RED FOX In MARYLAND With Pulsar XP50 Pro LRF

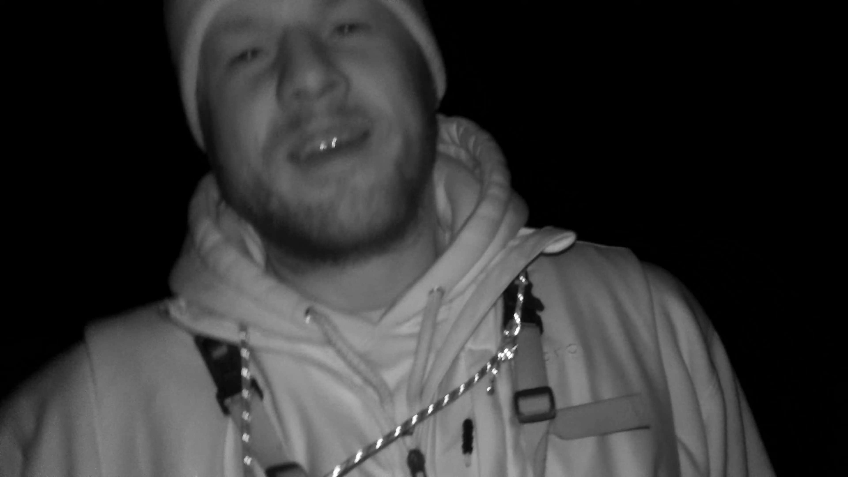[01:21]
First stand in Maryland. Yeah. Gray Fox with a shotgun, dude.
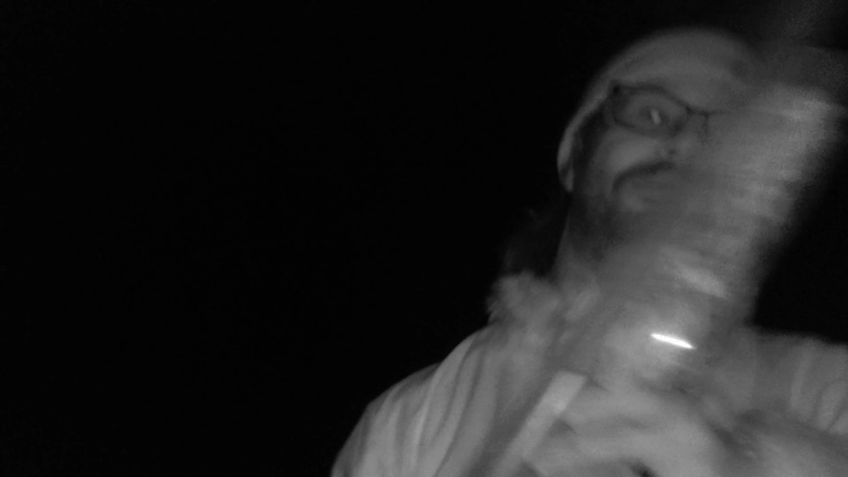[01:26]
Behind the homestead. Let me see that red light. Show me that red light out there. Dude, that looks sick on him. IR. Oh, wow. Dude. I'm actually gonna film it. You could film the fox getting shot. Yeah, that's my point. Yeah, dude, we're gonna do that right now.
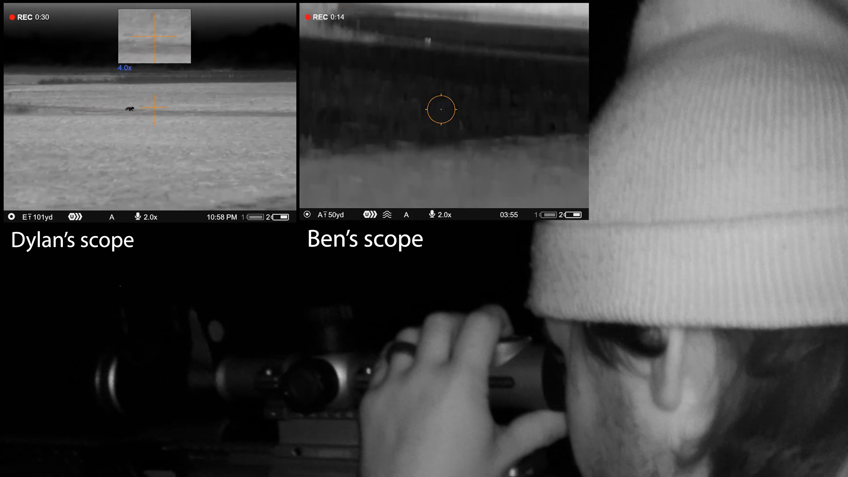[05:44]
Our wind's fine. He's 100 yards.
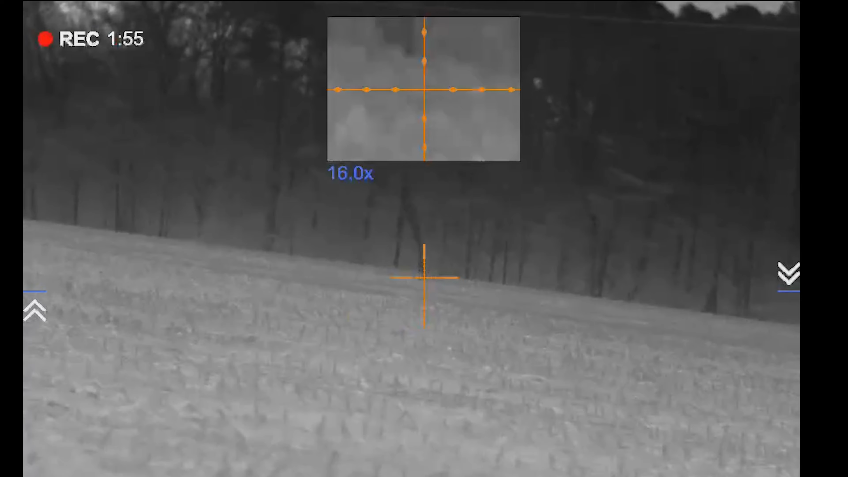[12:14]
Ooh! I think you smoked him.
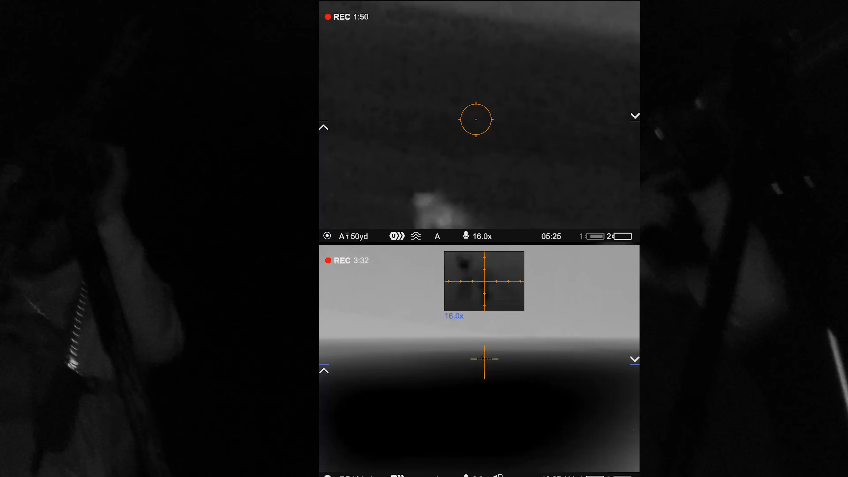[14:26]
One of you hit him. He's dead.